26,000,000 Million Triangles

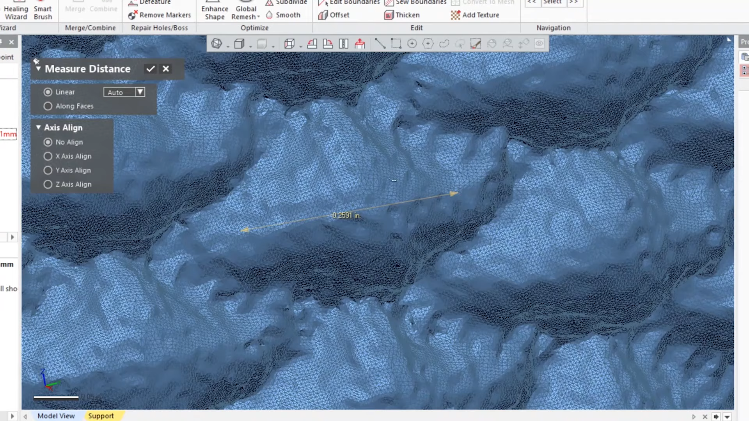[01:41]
And if you start to zoom out, you can't even see it.
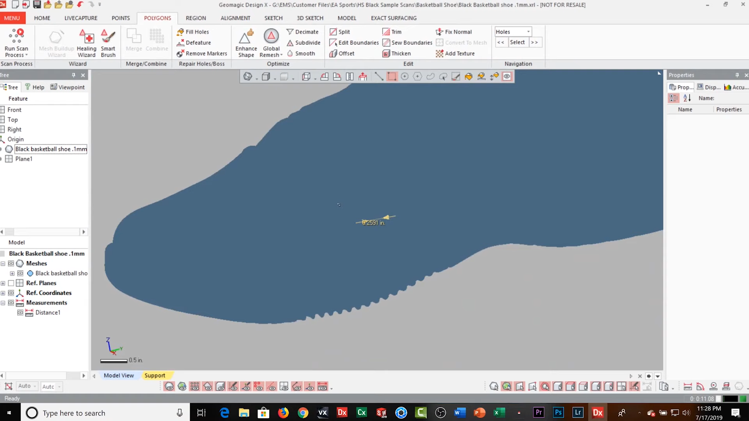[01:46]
The data is so dense.
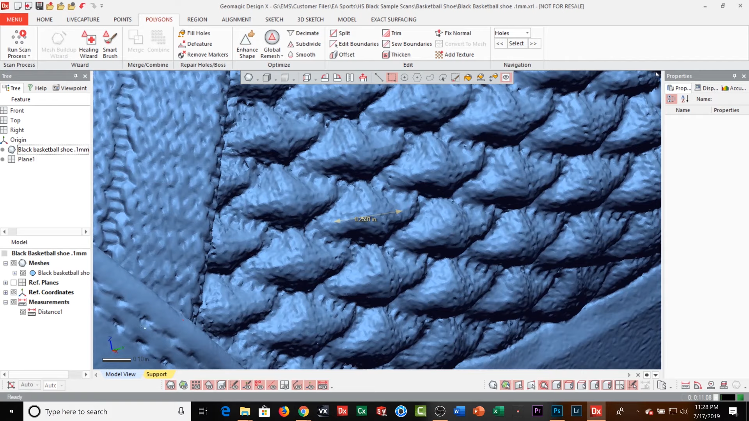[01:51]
It's unbelievable. The triangle size is actually 26.5 million triangles.
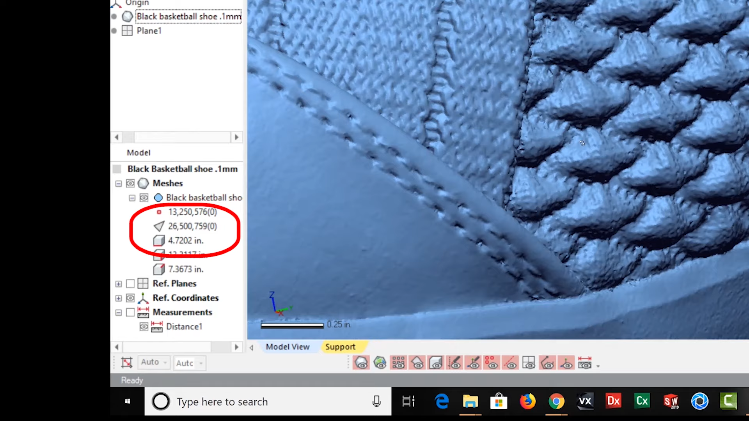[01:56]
Now, do you need to scan this high?
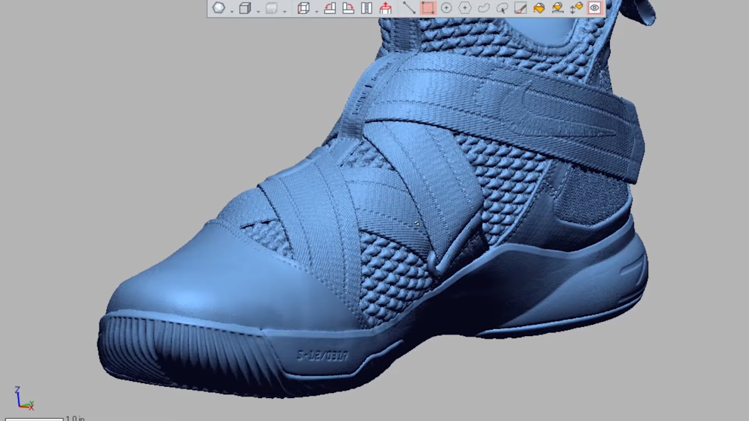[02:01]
No, you could decimate. You could do a lot of things. You could scan at a lower resolution. The point is that we can scan, if need be, at an extremely high resolution,
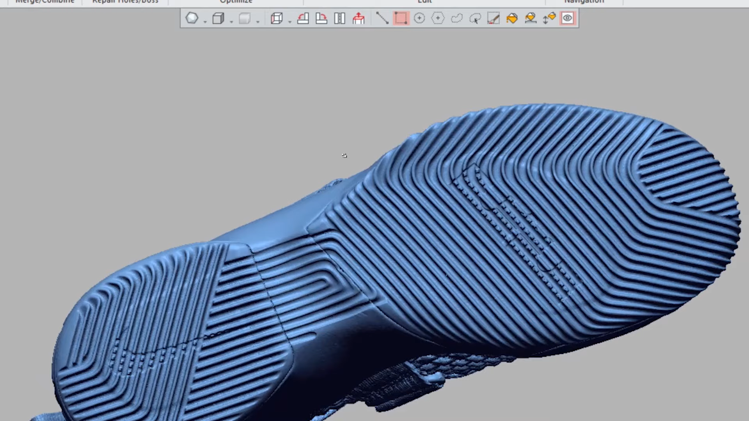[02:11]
but yet get very good, high-quality data with this 3D scanner.